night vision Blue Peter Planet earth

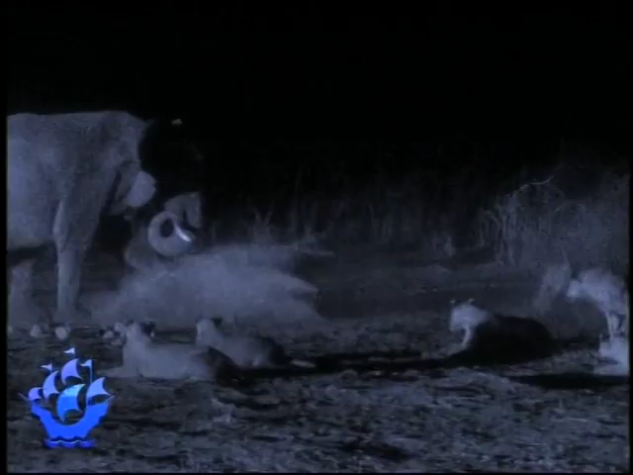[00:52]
Lions hunting elephants? So lions eat elephants, then, do they? There we can see a bit of it. Yeah, it's a very rare thing, but in one place, in Botswana,
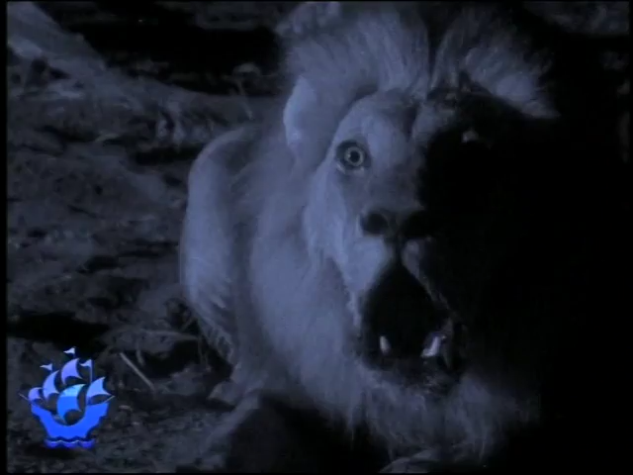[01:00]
they hunt elephants most nights.
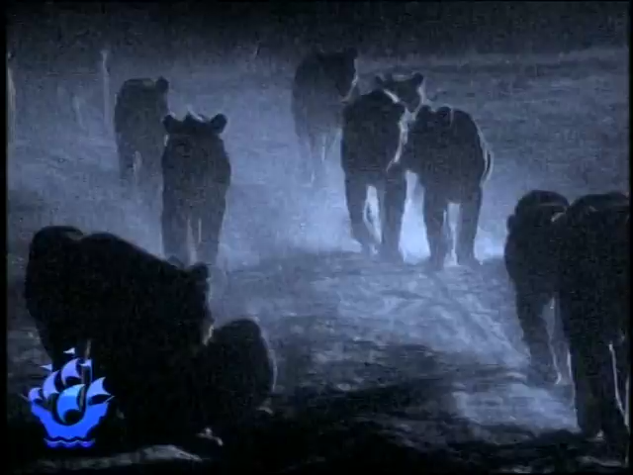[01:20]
It's funny, because an elephant seems so big compared to a lion. You'd think you'd just trample it or something.
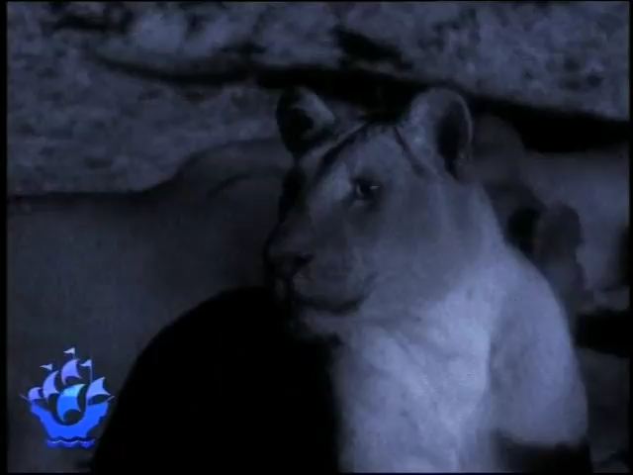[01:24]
Yeah, there's quite a battle that goes on between the two of them each night. Must be quite horrific.
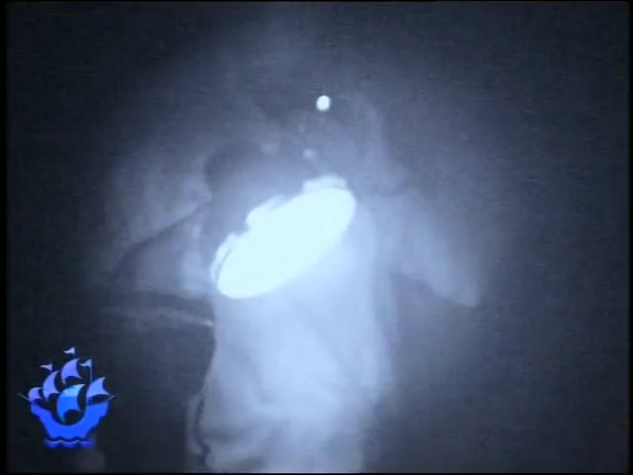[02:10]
No, can't see or hear any lions.
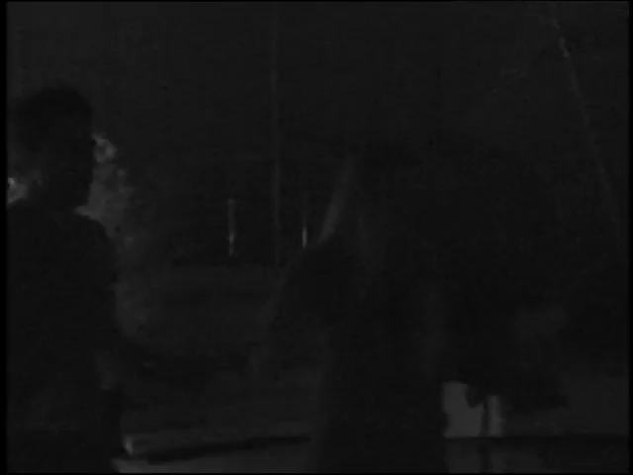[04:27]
It is really tricky to see, but look, I'll open this door. Just be careful and step over that front bit. I know it's hard to see.
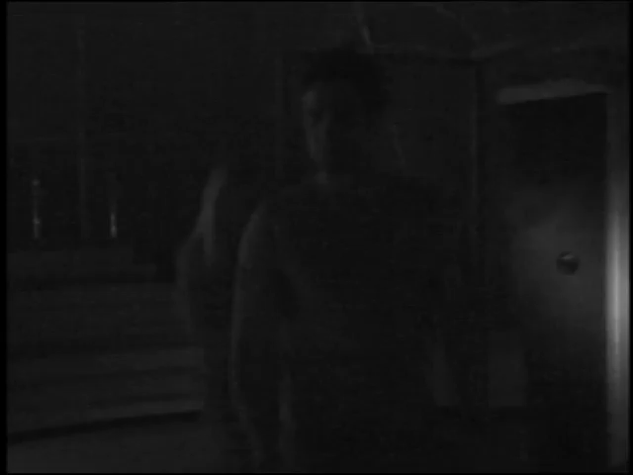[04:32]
Yep, just step in. There's a seat in there.
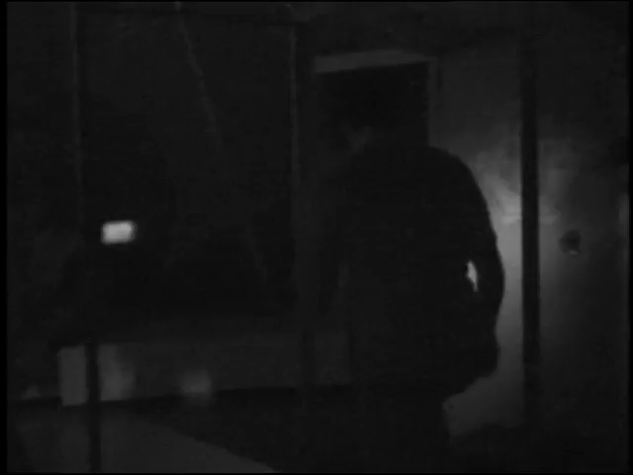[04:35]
I've arranged it all very nicely for you. I don't trust you, but what are you doing? No, no, trust me, trust me. Just sit back, relax, and, you know, you'll get a chance to meet these lovely furry animals.
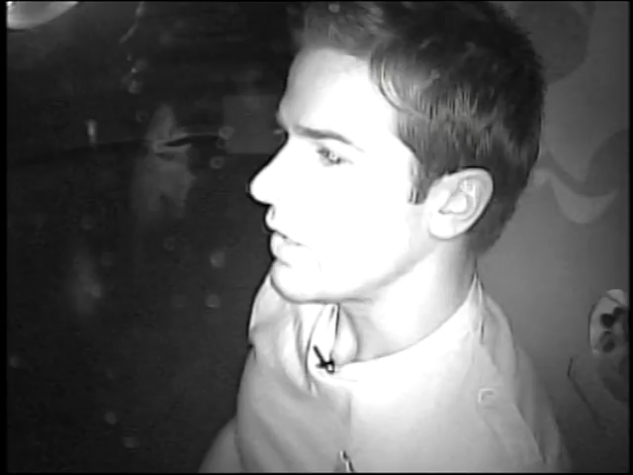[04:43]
Oh, okay. There they are. Gathan, they're rats. How do you feel about rats? They are rats. Well, did you know that in the UK, Gathan, there's 16 million rats running about?